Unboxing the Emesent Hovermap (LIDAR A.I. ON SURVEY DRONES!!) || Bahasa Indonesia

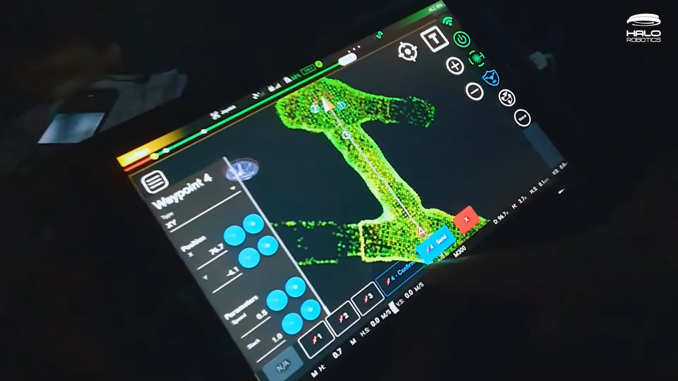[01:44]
ruang atau area di sekitarnya terhadap
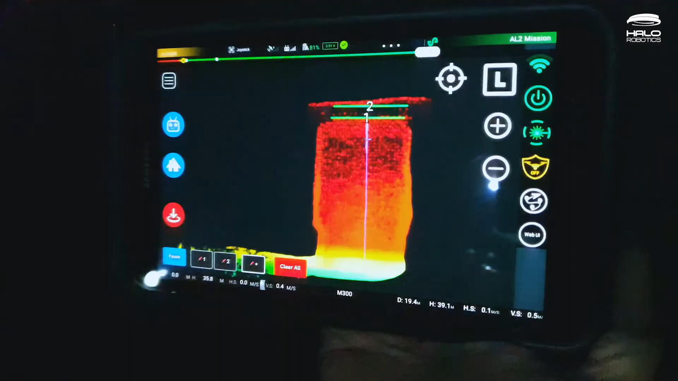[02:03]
operator dapat langsung membuat waypoint-waypoint yang
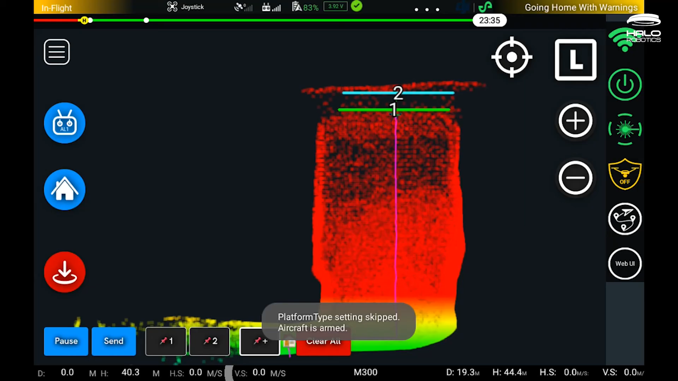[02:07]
dituju
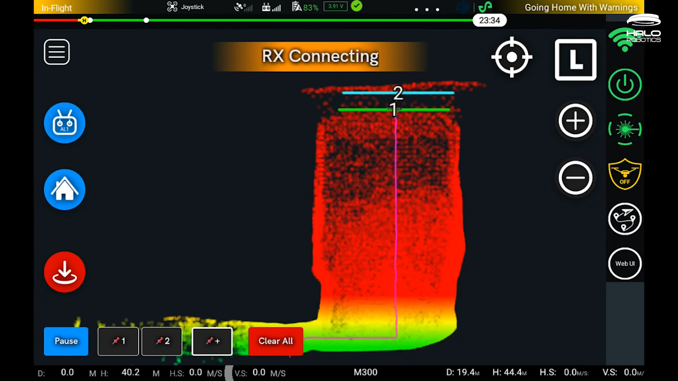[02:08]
oleh drone Dan drone tersebut akan secara otomatis menafigasi dengan aman dan
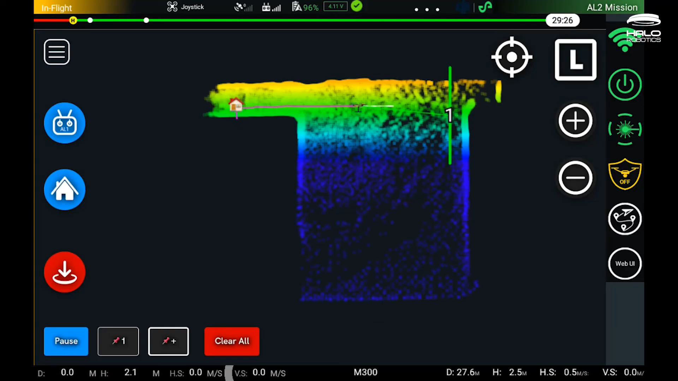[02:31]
Di dalam aplikasi ini kita dapat melihat bahwa
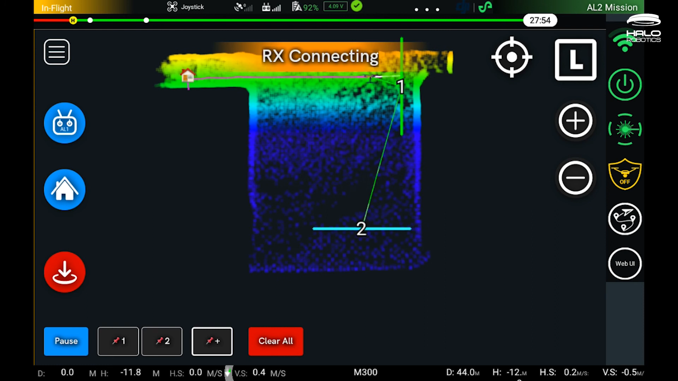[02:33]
ada beberapa titik terbang atau tujuan dari drone tersebut Waypoint ini kombinasi
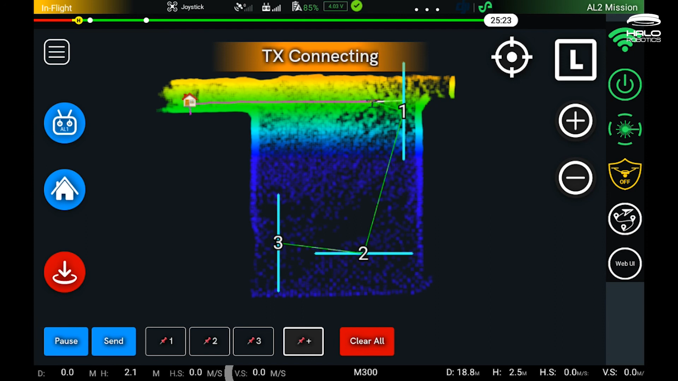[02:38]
dari vertikal dan juga horizontal Lalu kita dapat melihat bagaimana drone dapat
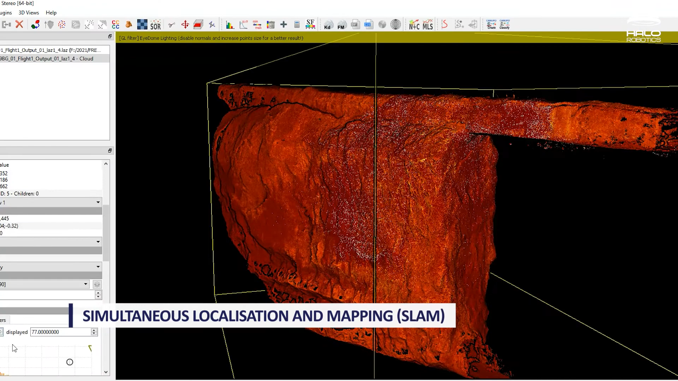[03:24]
MSN capability untuk dapat men-stitch dan membuat lokalisasi gambar
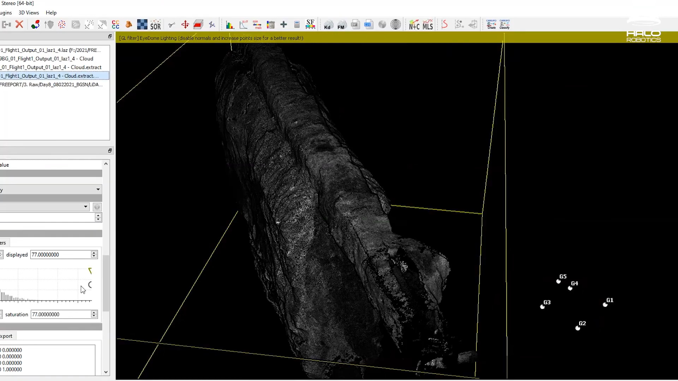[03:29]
secara sempurna Walaupun di area-area yang tidak ada GPS atau tidak ada referensi
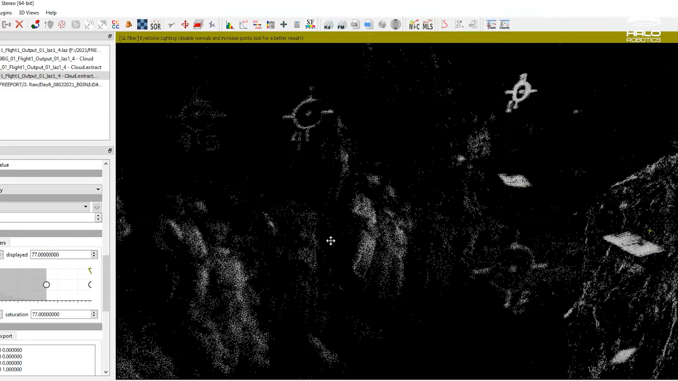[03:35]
koordinat sama sekali Teknologi ini juga memungkinkan sensor tersebut untuk dapat mengambil gambar dan juga menggabungkannya
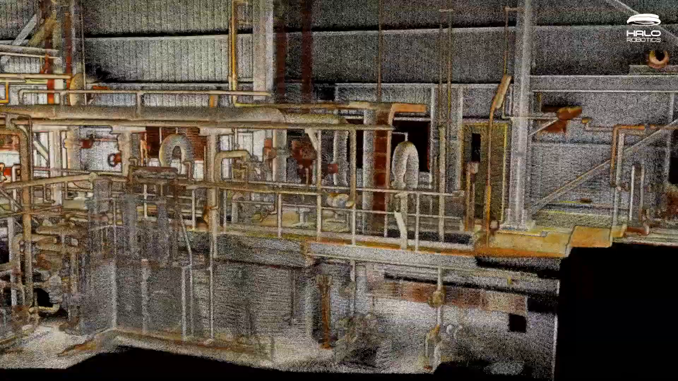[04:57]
komplit dari suatu aset atau area